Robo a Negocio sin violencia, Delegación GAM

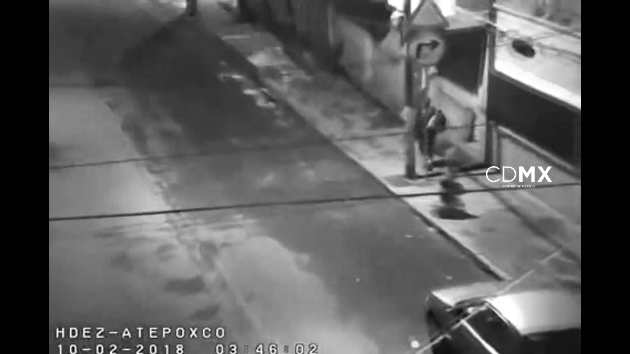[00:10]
Por monitoreo de las cámaras de videovigilancia, los despachadores del C2Norte observaron a una persona que caminaba sola y de manera inusual por las calles de la colonia Tepeyac Insurgentes, por lo que se le dio seguimiento.
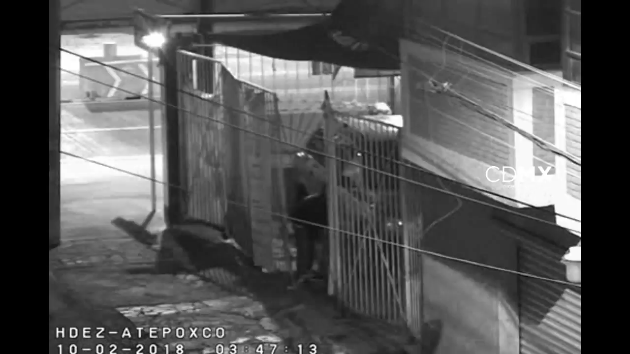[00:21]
Más adelante,
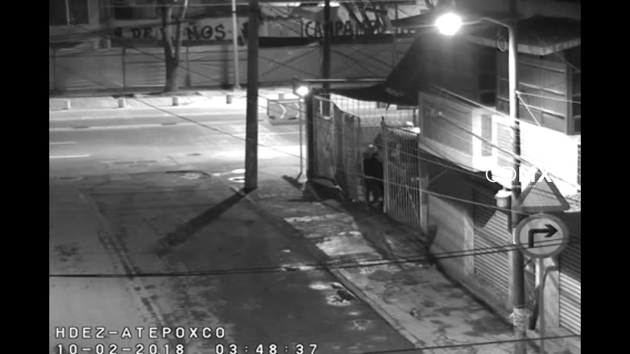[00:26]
se observó al hombre abrir la reja de un establecimiento mercantil, al cual se metió.
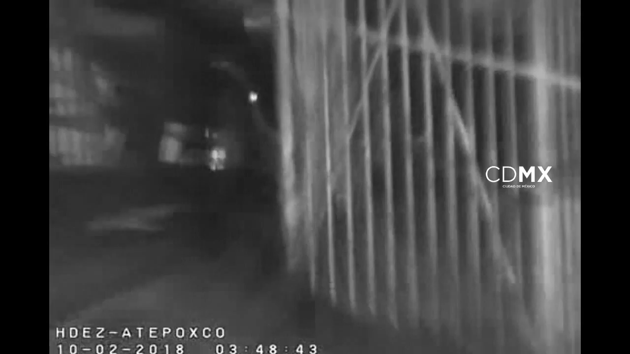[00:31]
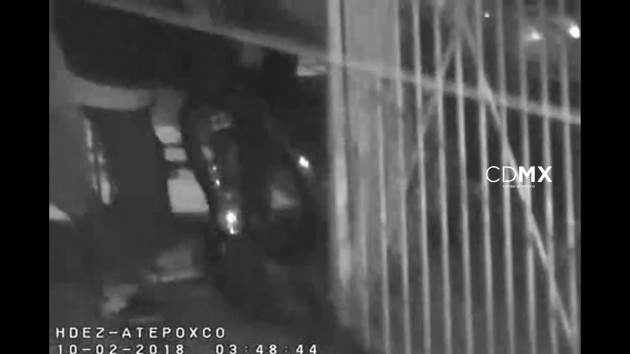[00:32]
En solo unos segundos, se le observó salir del lugar con una bicicleta, la cual abordó para avanzar por diferentes calles. De manera inmediata, los despachadores del C2Norte establecieron
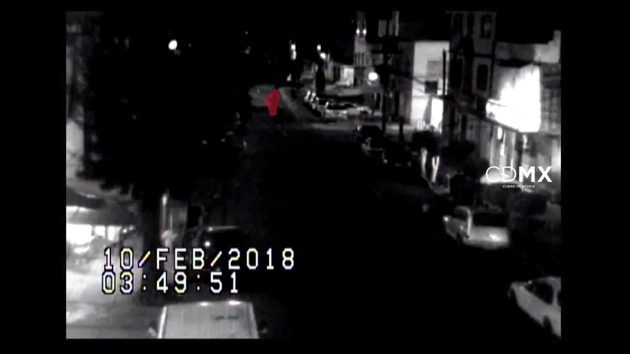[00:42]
un cerco de videovigilancia para darle seguimiento y, de manera paralela, se coordinaron con elementos de la policía para proporcionarles la ruta que siguió el probable responsable,
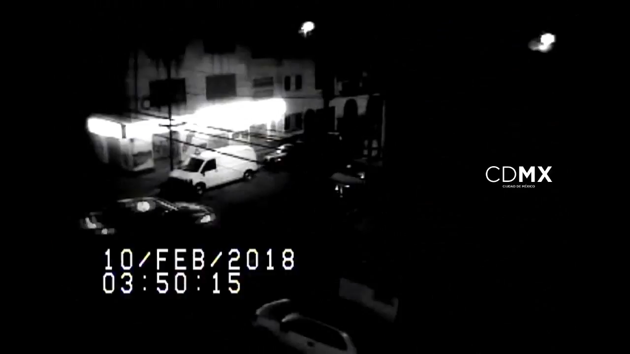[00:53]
quien metros más adelante fue alcanzado y detenido.